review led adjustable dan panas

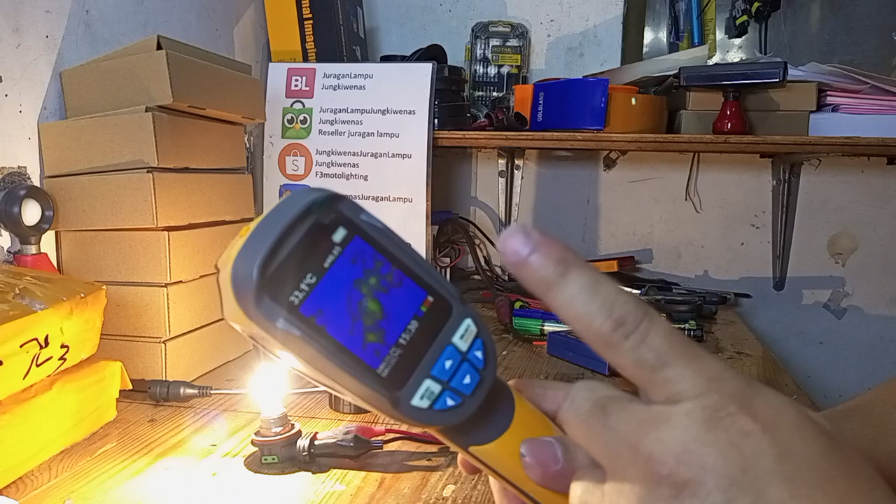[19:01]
Alat ini itu sama seperti yang rame waktu jaman COVID adalah untuk mengukur suhu tubuh. Tetapi ini lebih canggih, kenapa?
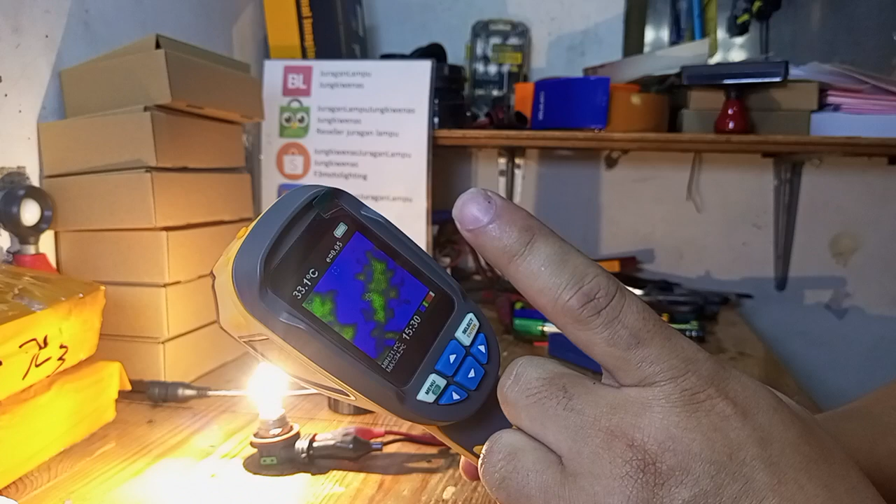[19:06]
Karena dia thermal imaging camp, ya.
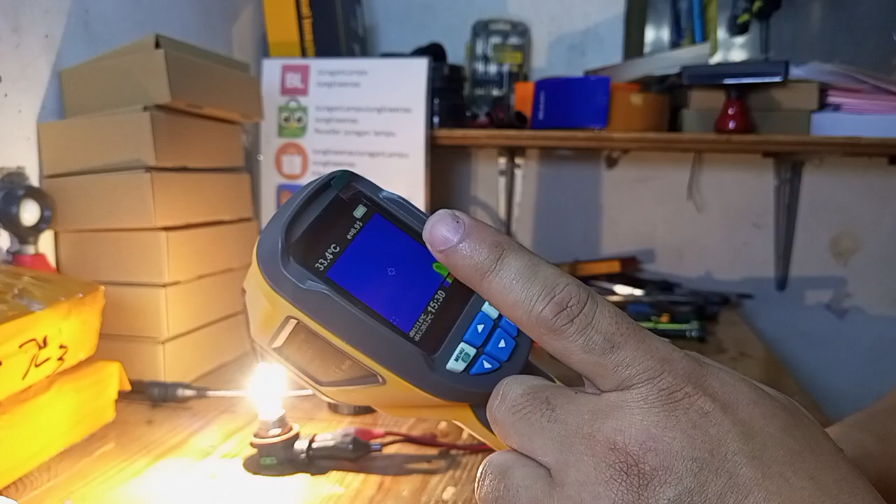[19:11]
On screen: spot 33.4°C
Jadi kita bisa langsung melihat fokus panasnya itu berapa derajat. Saat ini, ya, halogen itu kita fokuskan di titik tengah.
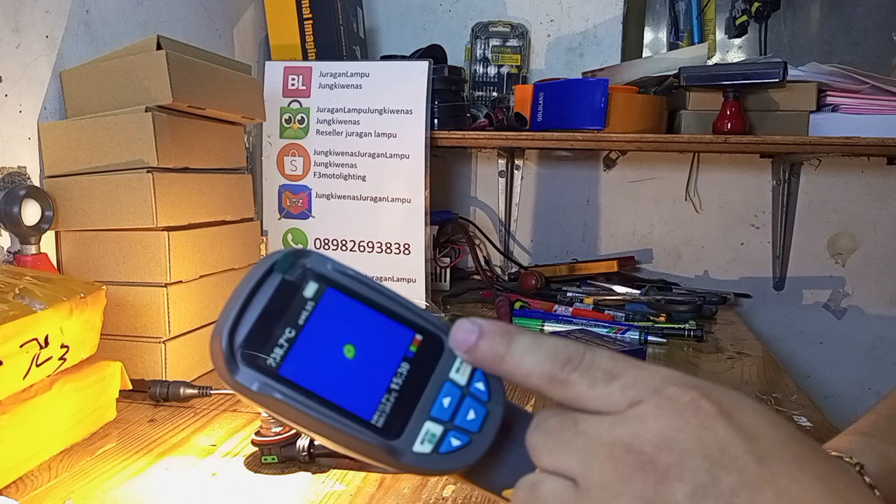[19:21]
Halogen itu panasnya sudah 200. Sekian, tuh. Anda bisa lihat. Ya. Kalau kita pusatkan, 230-an. Ya. Jadi ini tidak ada unsur tipu-tipu, ya.
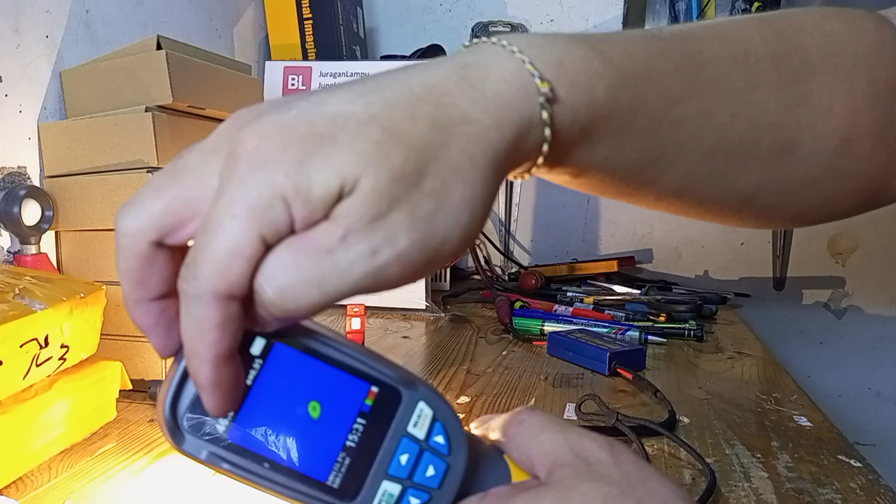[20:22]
Ya, Anda bisa lihat angka di sini, nih. Ya. Angkanya berapa, tuh? Over. Tinggi banget, tuh. Mencapai 200-an.
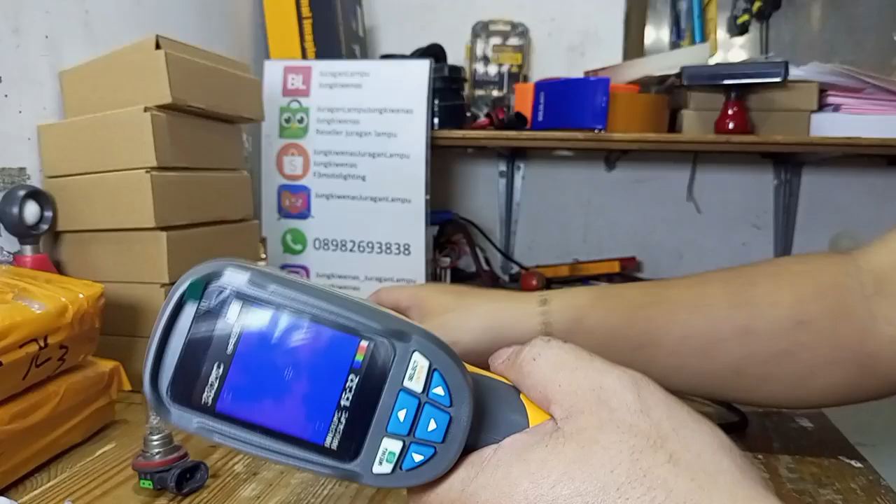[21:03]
Nah, kita akan coba ini lampu led.
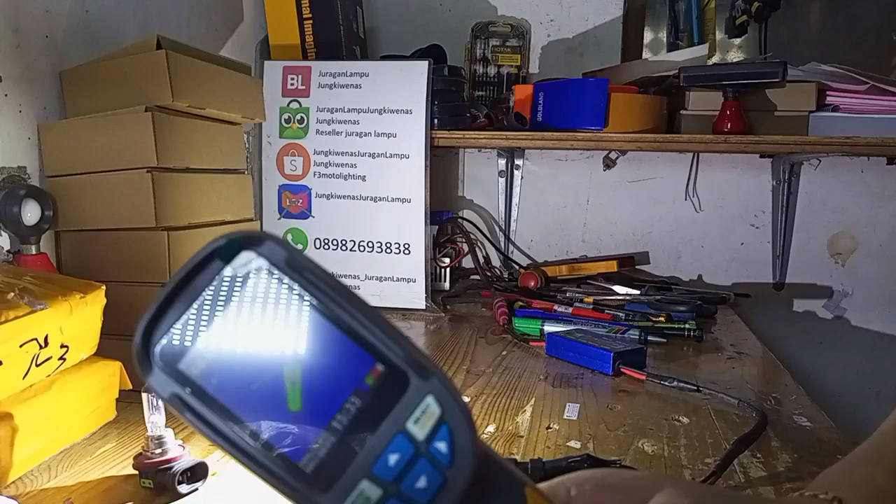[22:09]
Jadi, panasnya cuma sekitar 70 derajat, bro.
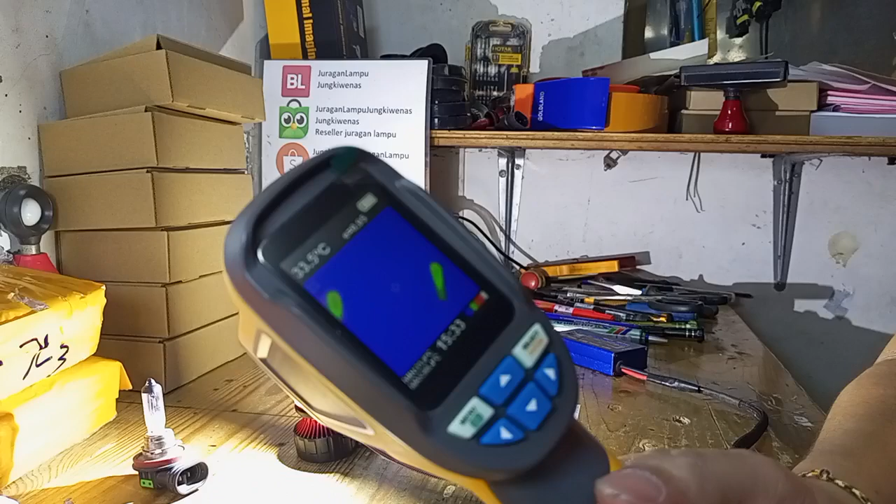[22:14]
Ya, Anda nggak usah protes bahwa led ini bisa membuat meleleh, kebakar.
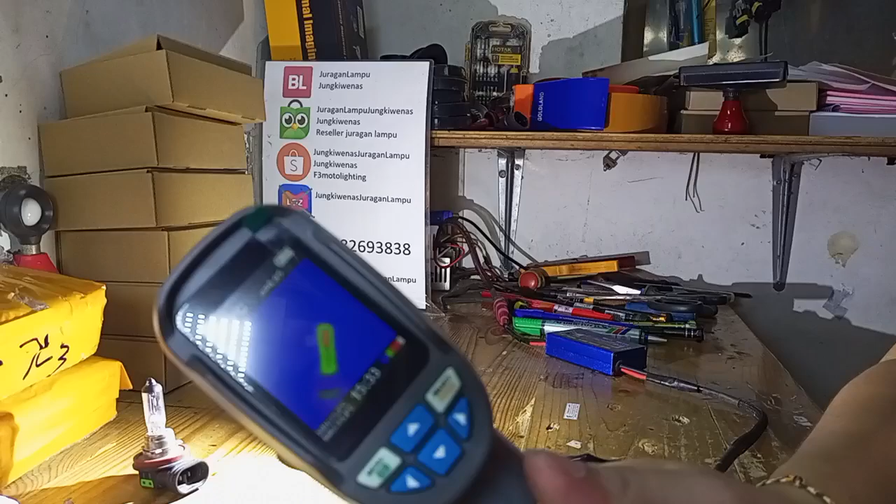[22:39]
aduh, gimana ya? Dikasih tahu, nggak percaya. Ya, cuma 70 derajat.